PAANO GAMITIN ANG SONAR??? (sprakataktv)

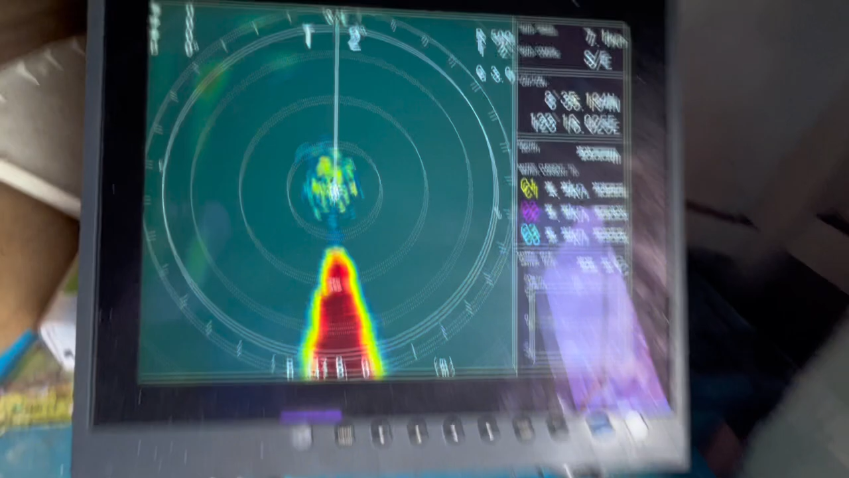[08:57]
3.0 mga kas pagkatag. So, lahi po niya siya o gain sa fish finder, no? Ang gain per, by percent man.
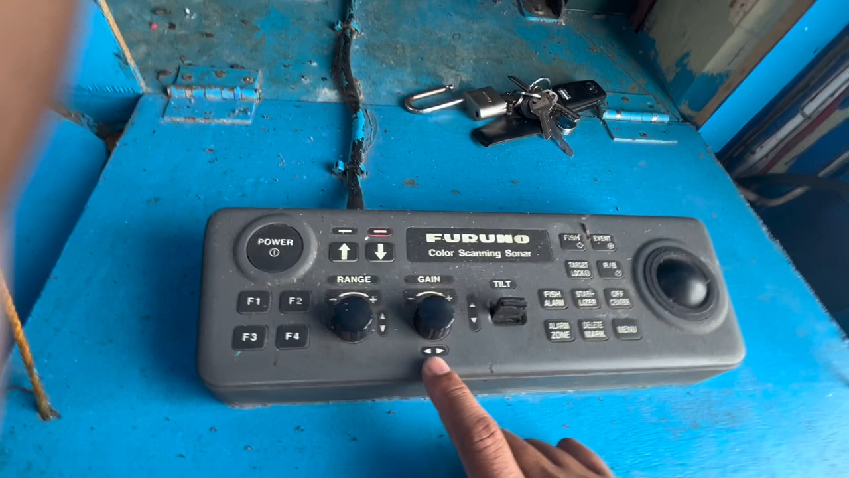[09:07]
So, sa fish finder, kung mag-low frequency ta, magamit lang ta o 50 plus percent sa ato ang gain.
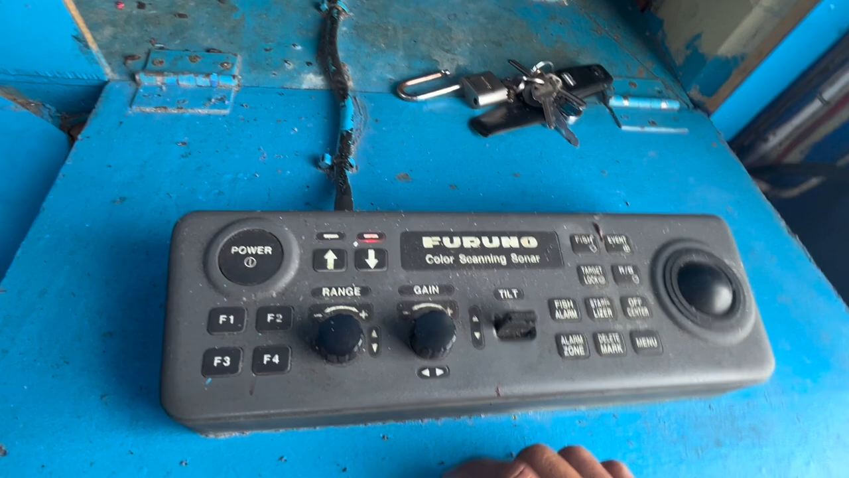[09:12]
Pero pag mag-high frequency ta, magamit ta o mga 70 plus percent nga gain para makuha na to ang insakto nga templada.
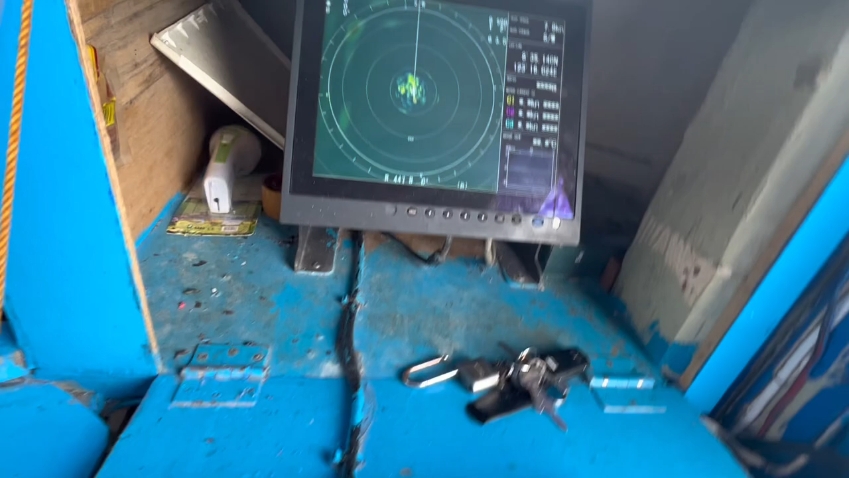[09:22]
So, dire sa sonar, nag-gain lang si Maestro o 3. No? Kay og palabian po na siya og padako.
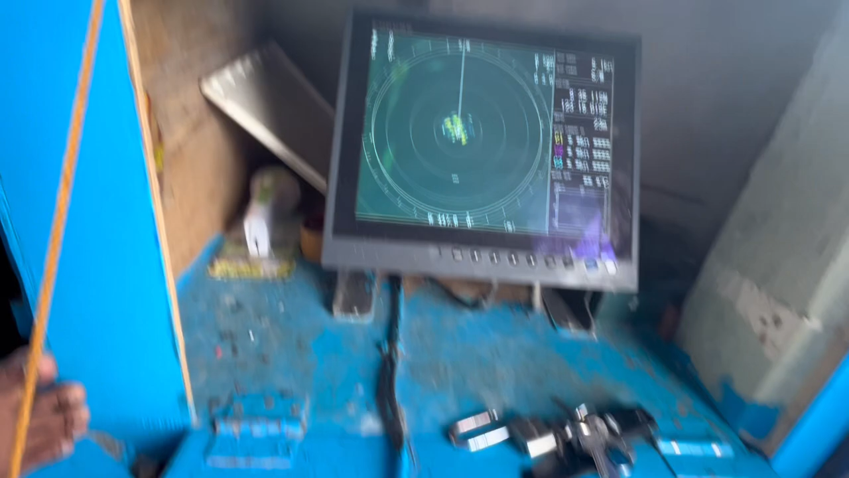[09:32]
Og ato po ni padakan po ng gain. Dako na po kayo makita sa display. So, yun na na siya mga gas pagkatak.
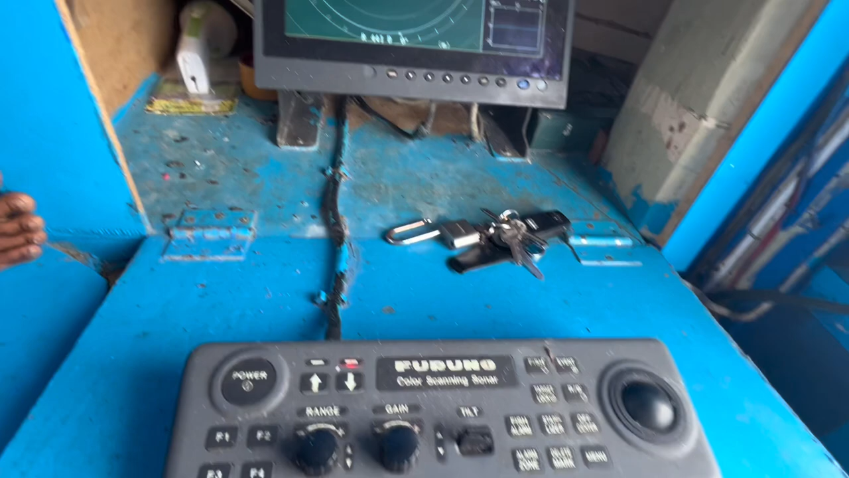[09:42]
Alright. So, kani, mga na siya ay murag silbing.
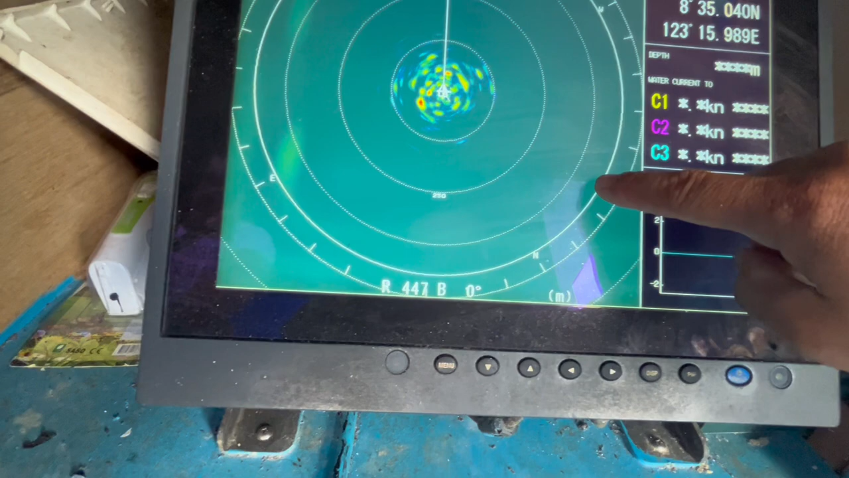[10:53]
Kaning lingin range 500 meters, 400, 300, 200, 100 meters.
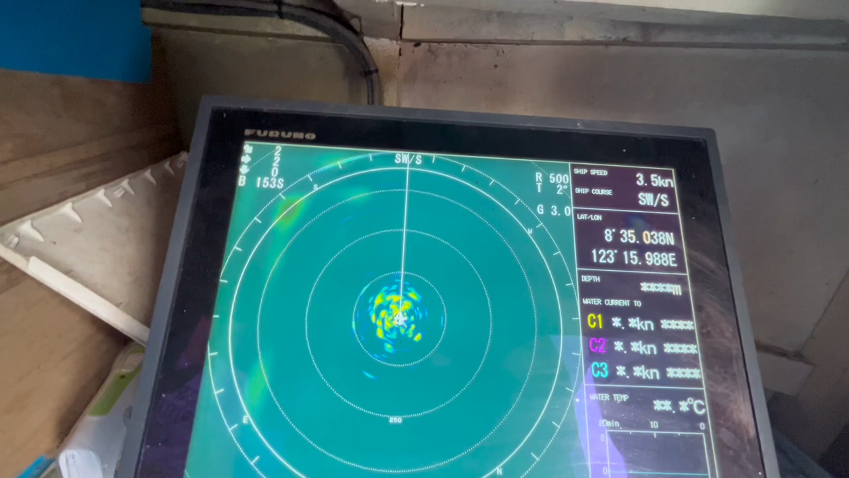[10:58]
On screen: speed 3.5 kn
So pag mag-arya mi, pag maglagak na mga kasbagatak, ang range ani is
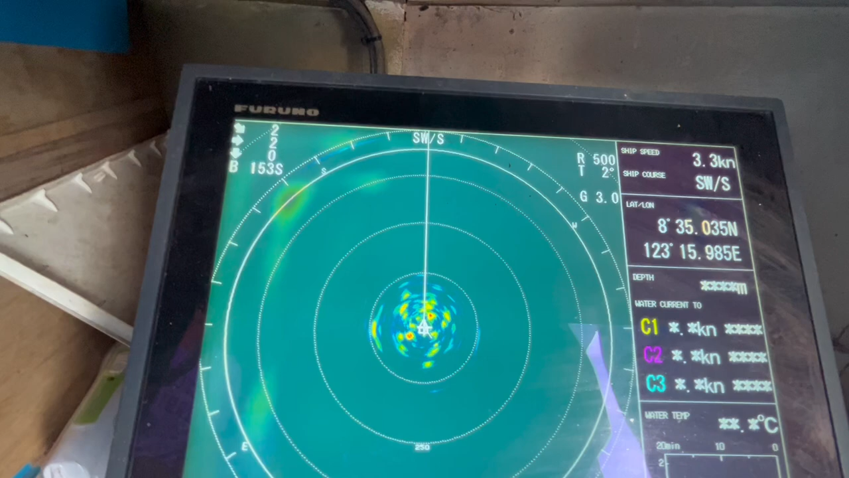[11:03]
On screen: speed 3.3 kn
ibutang na lang ni maestro sa 150 meters or 200 para ma-estimate niya ang round sa iyang
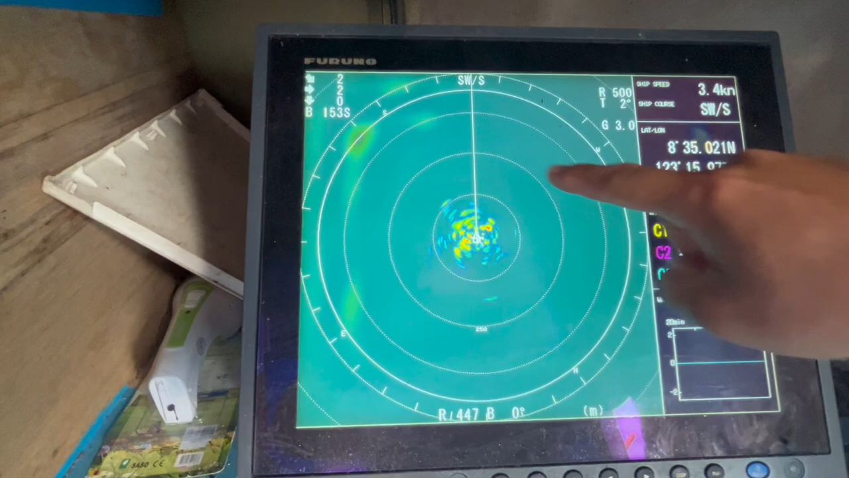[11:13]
On screen: speed 3.4 kn
round sa pukot. So 250 ana.
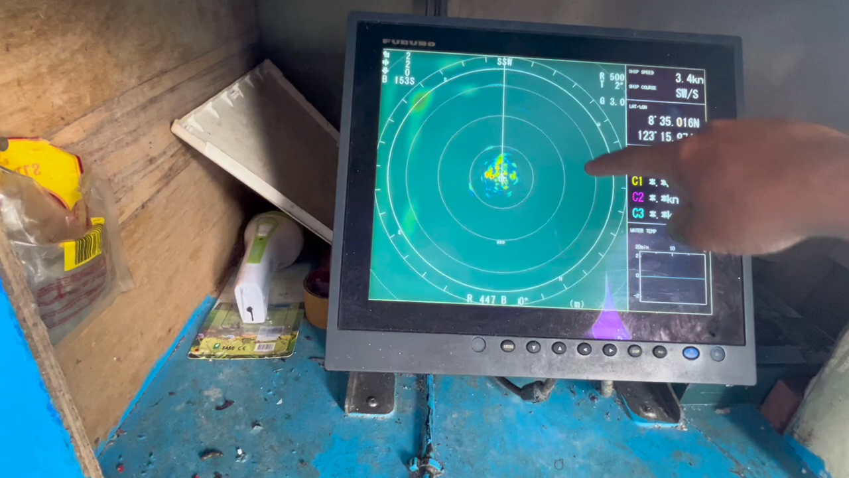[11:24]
On screen: speed 3.4 kn
So sa imong round din ana nasakop na kinalay pa sentro nimo ang isda. Okay.
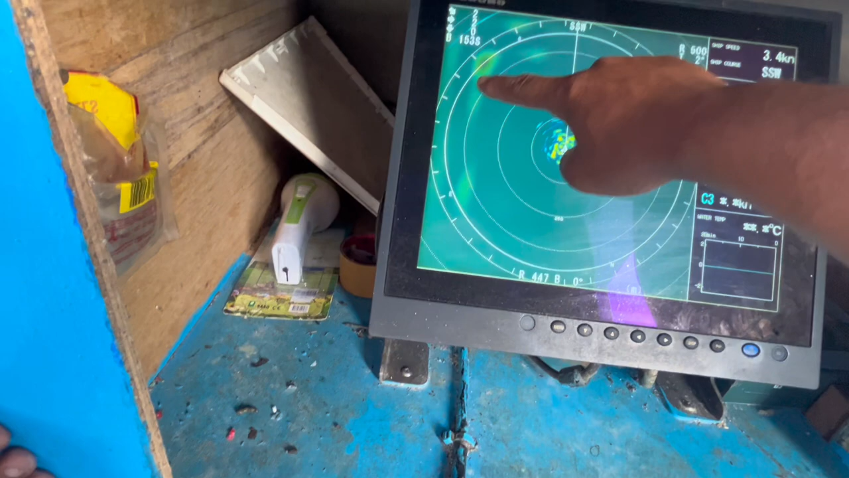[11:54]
On screen: speed 3.4 kn
Pag natay mapansin dere sa gilid ana mga inana ba inana na isda na nap kana wala wala man so posible na siya mga balut na
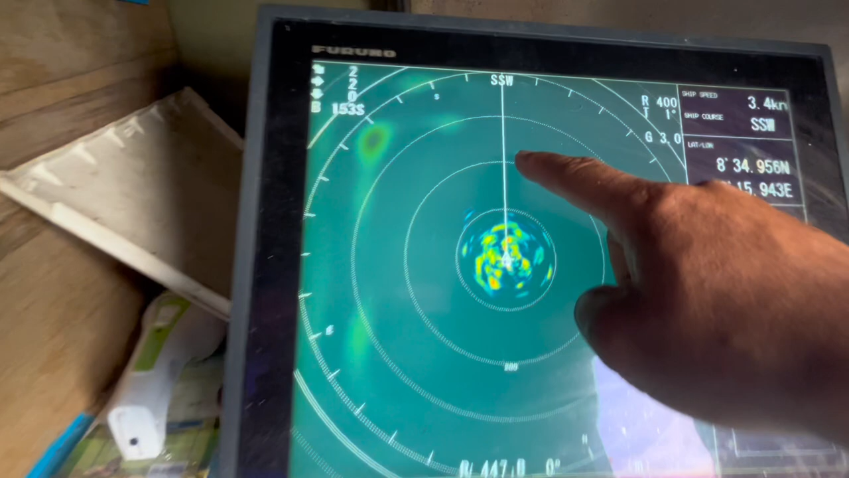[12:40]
On screen: speed 3.4 kn
Kanina mga kaspagatak, mga pinsin niyo. Kanao ka na isda, nas dool. Ato yung, ato yung ikuan. Padulan. Dayon, mag-tilt din tapa-obsan din na ito.
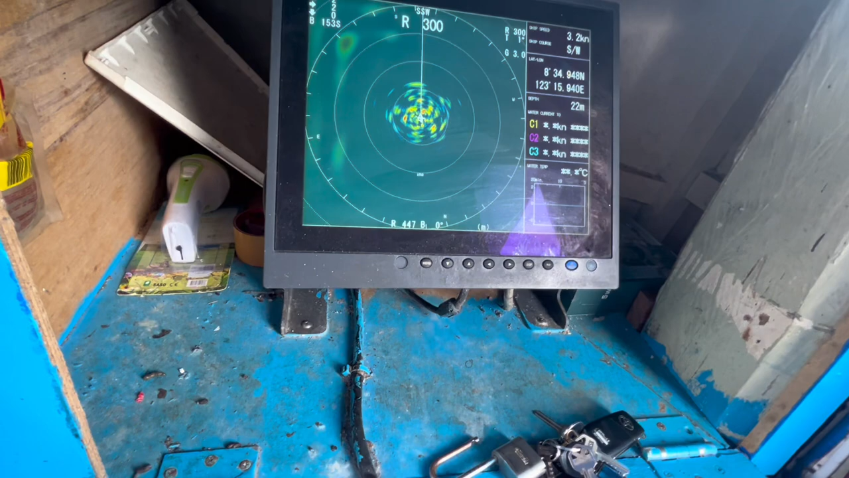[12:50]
Kadool eh, wala pa na. Wala. Garaw, sara.
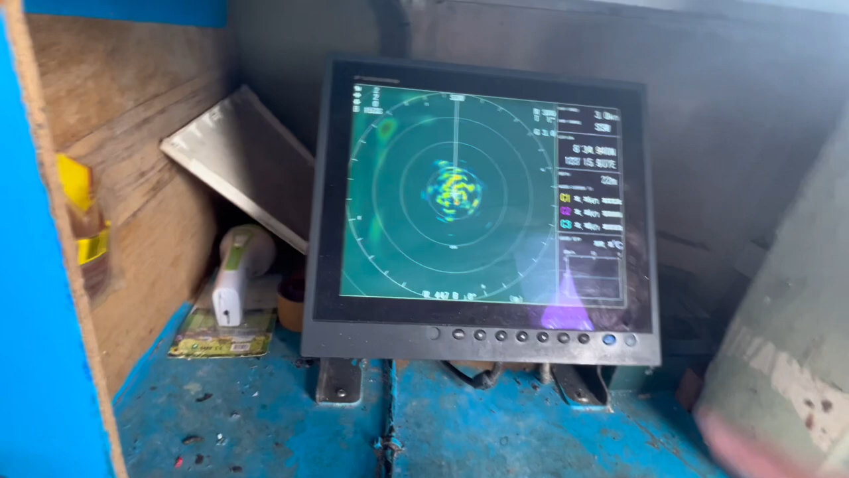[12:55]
Garaw mga kaspagatak ka ni. Kanina isda niyo, garaw. Kadool na.
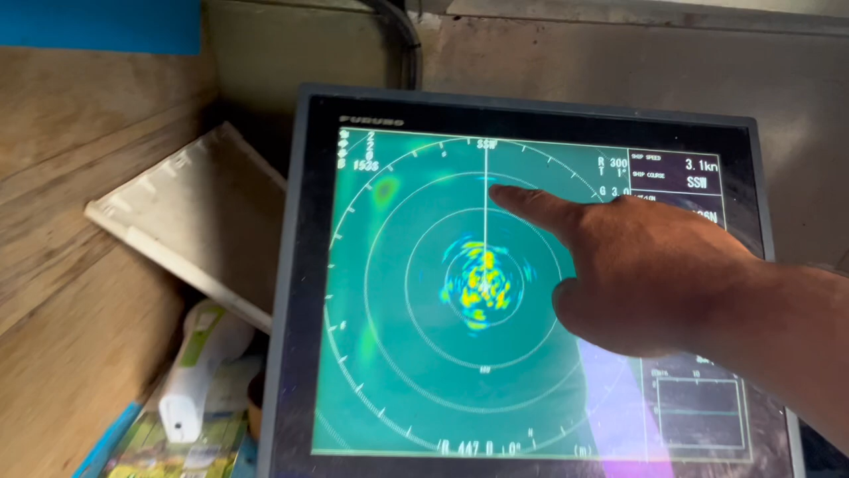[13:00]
On screen: speed 3.1 kn
Kana, kana, isda na niya siya. Kaya wala na wala. Kana, gumay lang, pero atong palauman ang tilt para mga kasbagatak. Inaniyo na siya pagdula para imo na makuha nang naang karang kasigal yung mga kasbagatak.
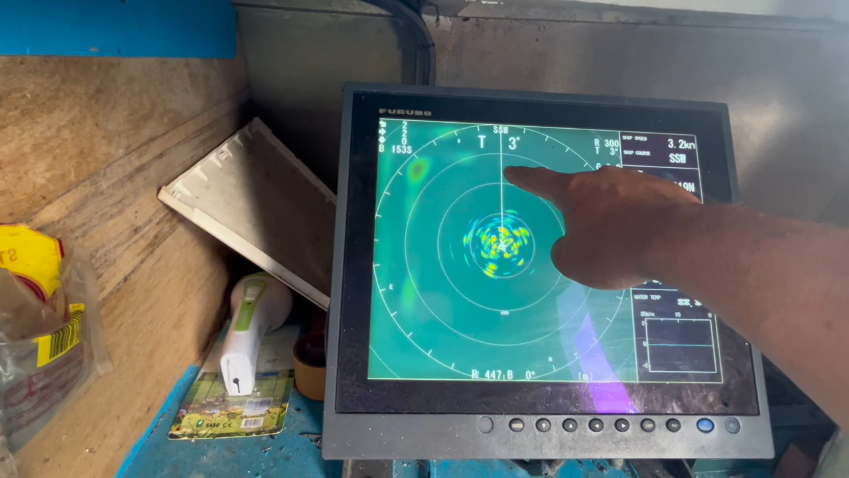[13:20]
On screen: speed 3.2 kn
Kani, diretso wheel, patuo para matarget. Narang mga kaspagatak na gilaw man
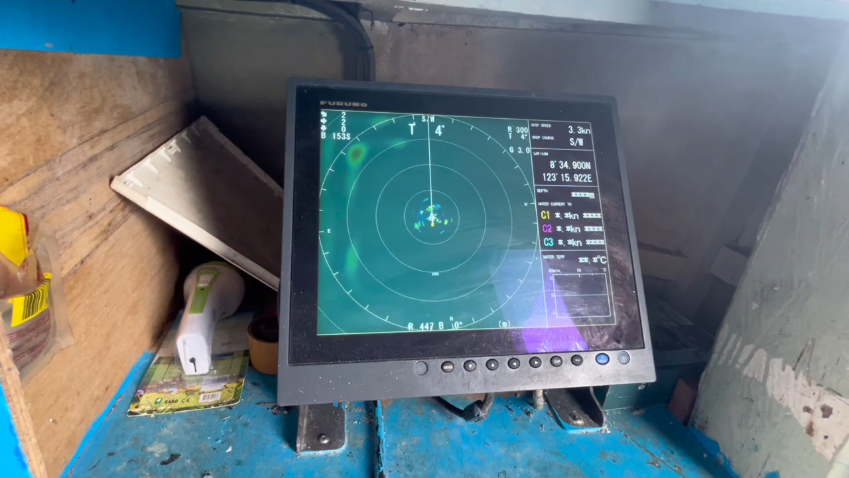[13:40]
On screen: speed 3.3 kn
nakita nagyapon siya oh. So ano ra pagdula para imon na siyang permanente na siyang makita kanira idula o ni motel
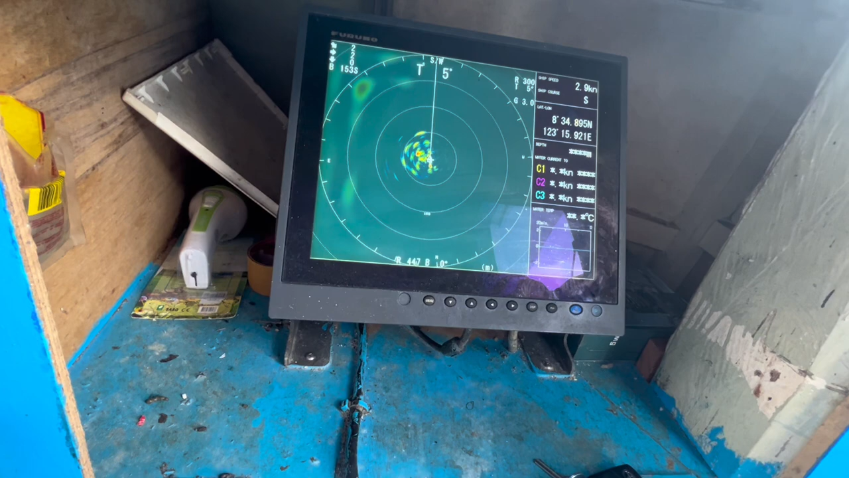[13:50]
si kapaw lang ito garaw kapawa kayo eh. So nagbuan na lang ang tilt mga kaspagatak kapaw yung kayang isda pag malabyan na to na
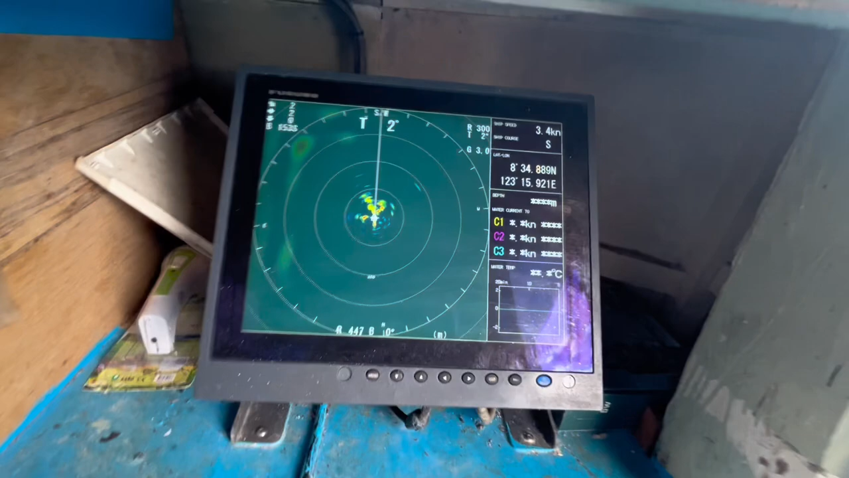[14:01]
On screen: speed 3.4 kn
adi mo na to ni malabyan good kay layo man. Ha? Isa na siya.